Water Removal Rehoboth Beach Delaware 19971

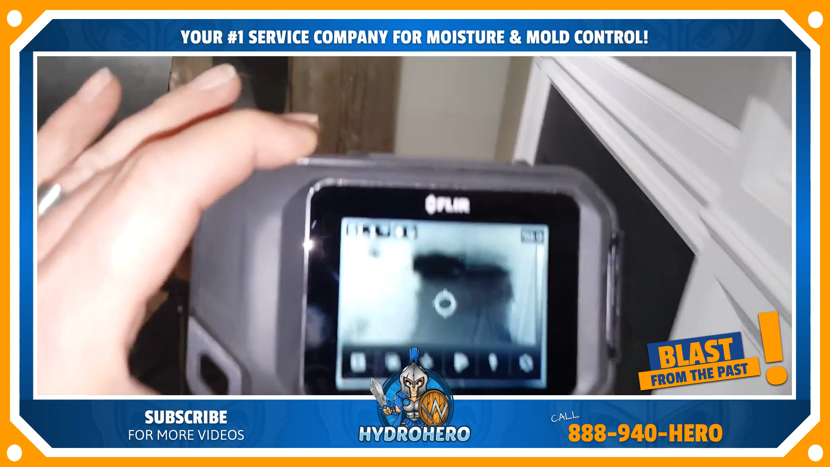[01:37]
camera if you look at those dark spots that is the water that's bound
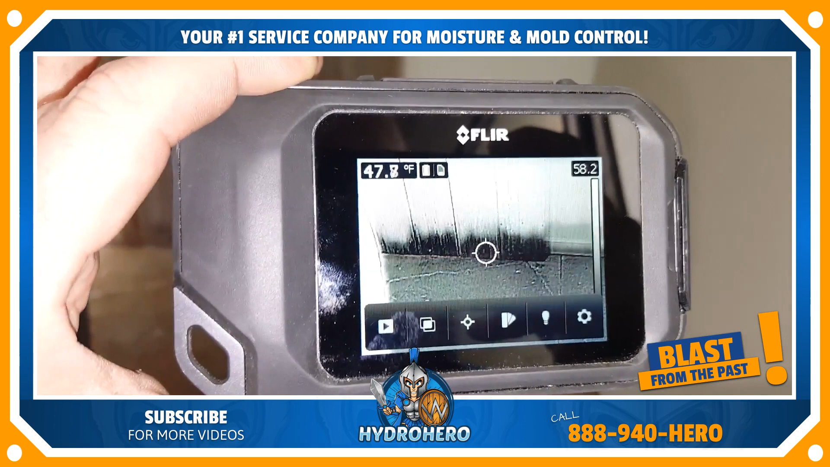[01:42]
into the wall so if you look here everything may look dry but if you have the right technology you can see the hidden moisture and this is what ends up leading to mold
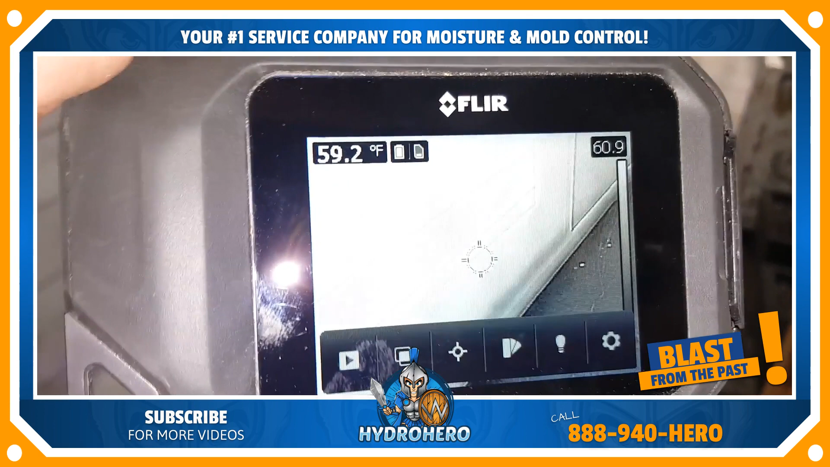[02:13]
On screen: spot 59.2°F
there just above the baseboard it's all bound water whipped up there that we're going to have to dry remove all the baseboards from there
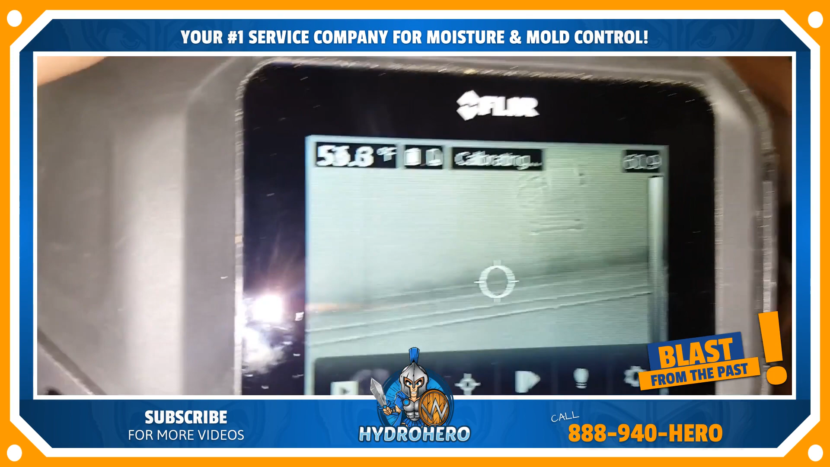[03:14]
there as well so all the baseboard and everything's got to be popped off there
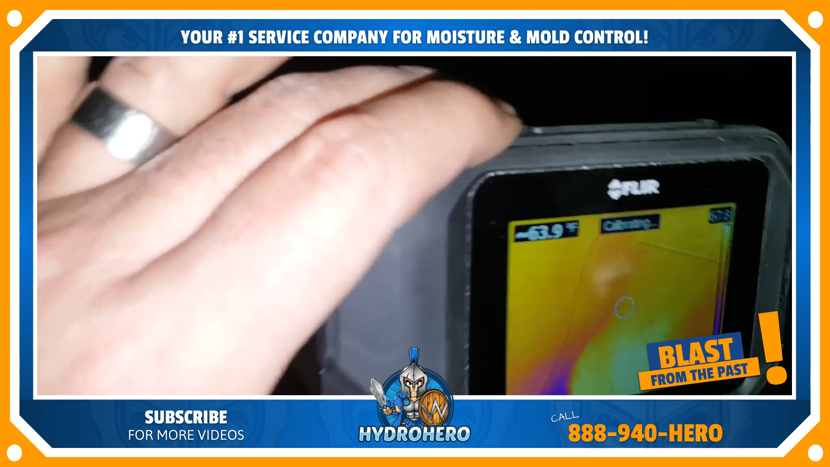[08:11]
getting created from the air mover itself i'm not sure how well you guys can actually see this but uh that all that yellow areas from
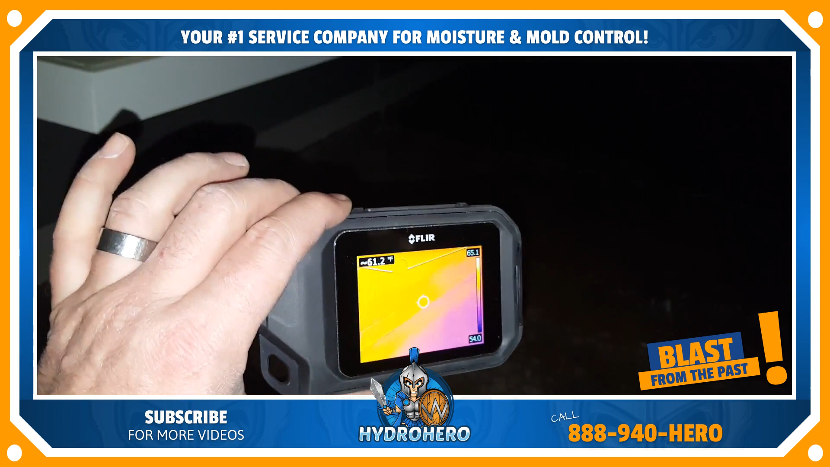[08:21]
On screen: spot 61.2°F
the energy getting passed into the wall so that hot dry air that we've created inside this store is
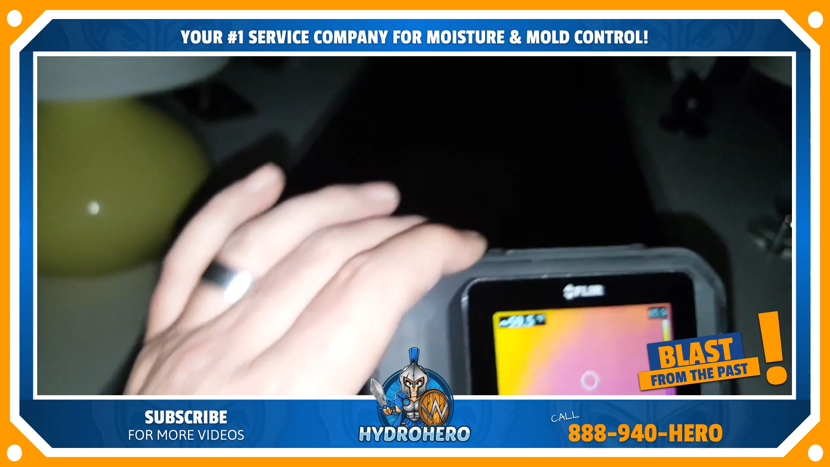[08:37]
is at a big enough uh differential point than the ambient air uh
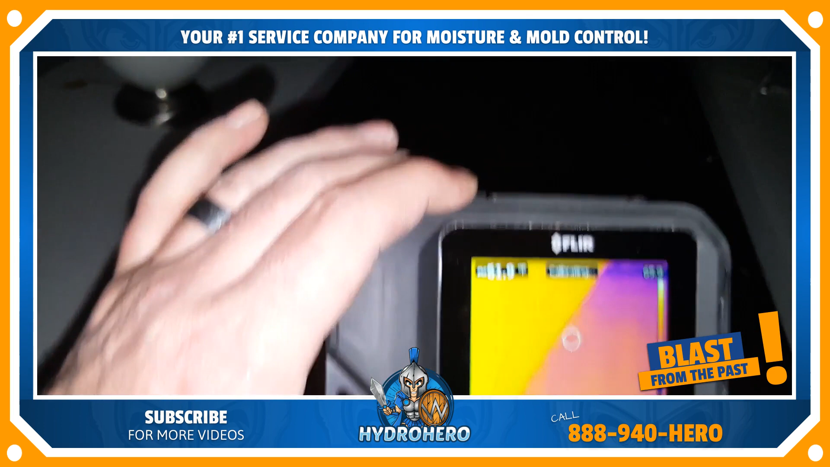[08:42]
a quick evaporation can start occurring we'll take it down here we can see
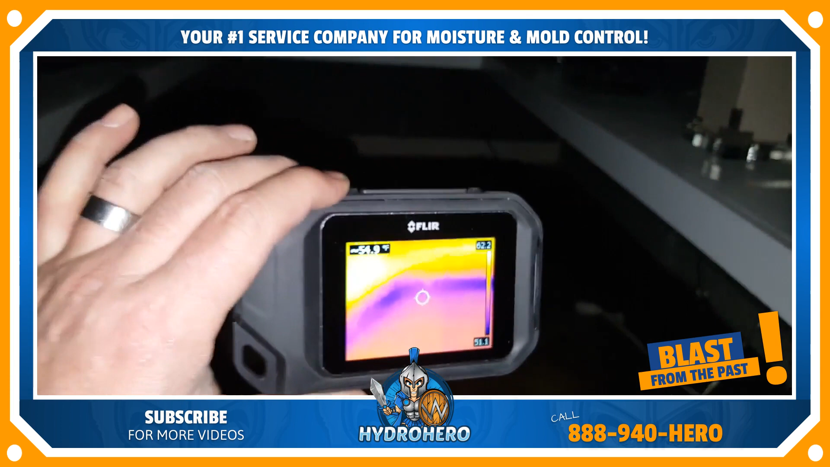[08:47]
this area it's very wet so we'll be doing a lot of uh manipulation here with our air movers to speed up the drying over the next couple days more air movers back there
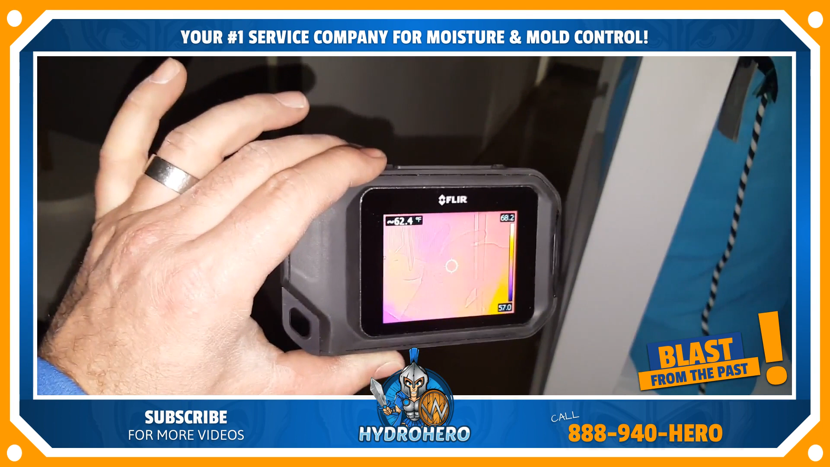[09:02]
On screen: spot 62.4°F
try to get this thing into focus not sure if i'll be able to get that in focus but we're drying that area as well all these cabinets everything back here you had to move all this stuff
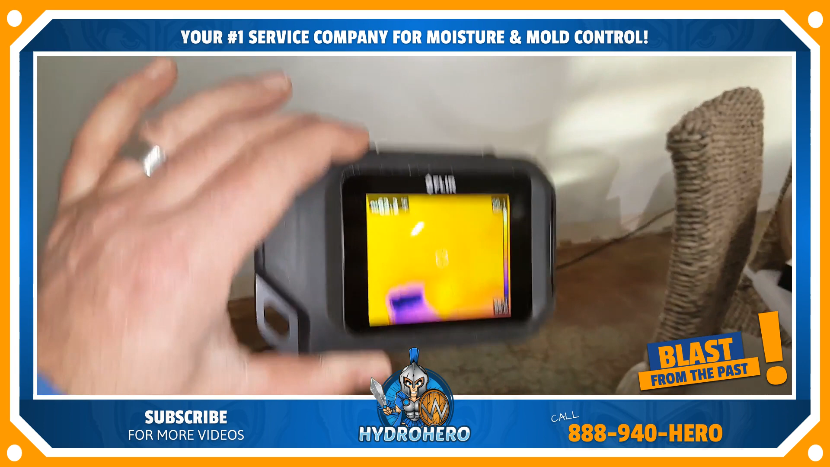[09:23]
all right so we're moving along here you can see right behind the air mover we still have bound water but with the air movers transferring the heat we're drying out very well you'll see we're going to need to add additional air movement there kicked out this wall piece we got air movement passing through there
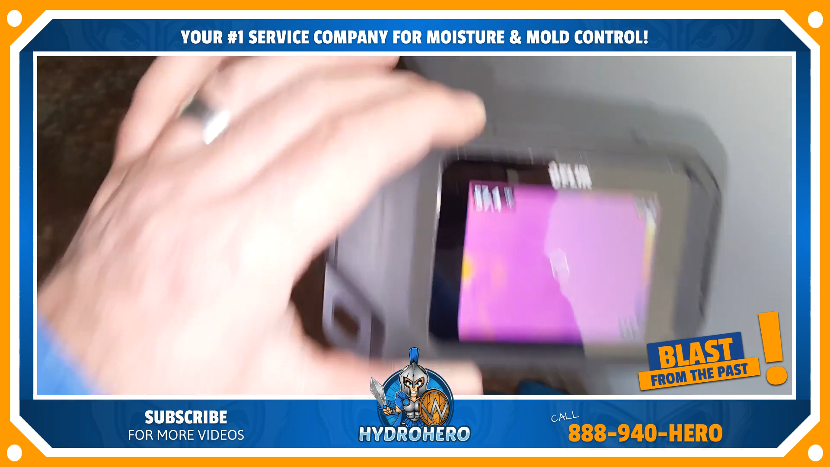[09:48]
and a good ways to get that dry
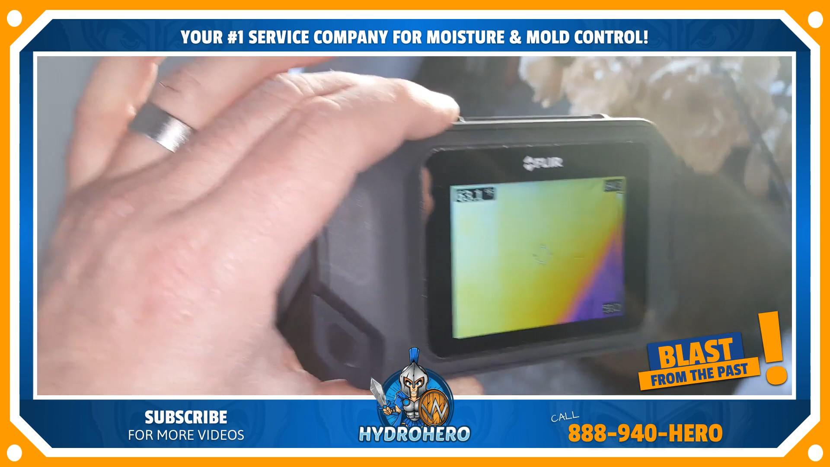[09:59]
more bound water up in there we got to get some more air movement there
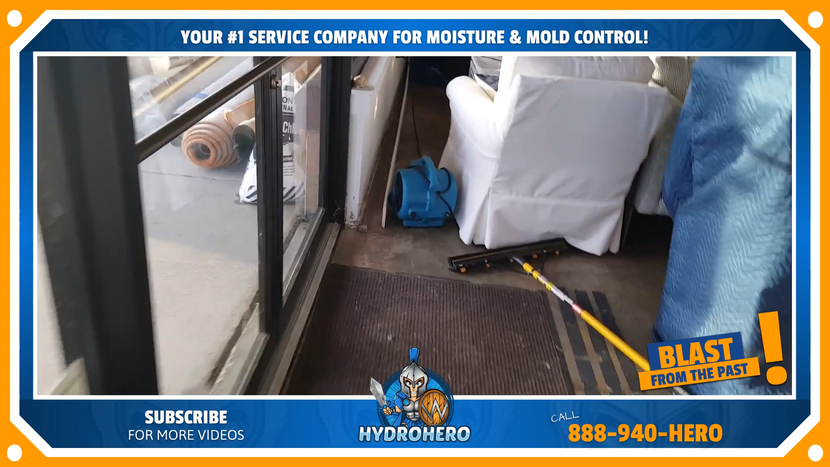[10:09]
uh things are starting to dry out but we got a good ways to go again this is the area that we packed out
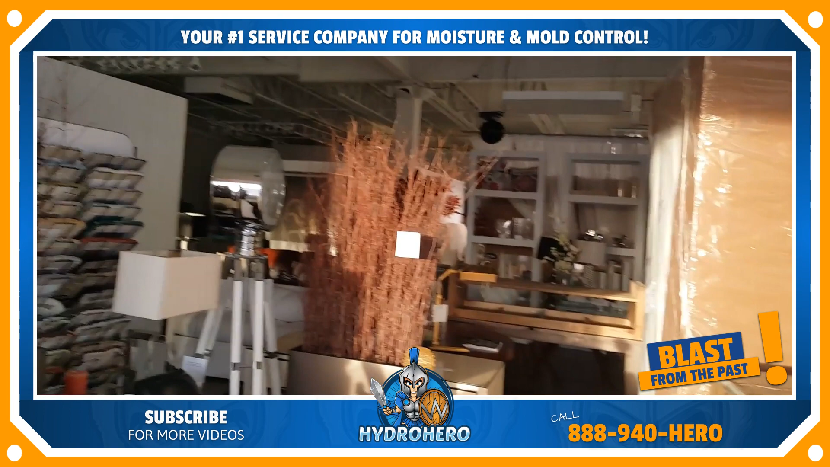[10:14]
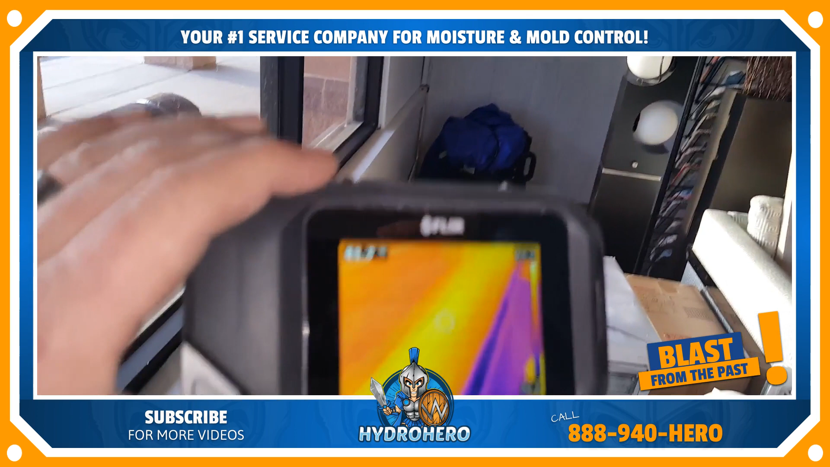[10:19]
all right so this is what the water damage looks like